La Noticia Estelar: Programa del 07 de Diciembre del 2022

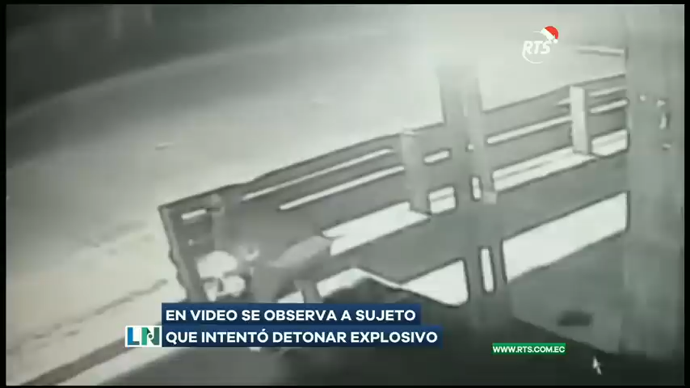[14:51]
Esa persona se asusta y escapa, dejando el explosivo en la vereda.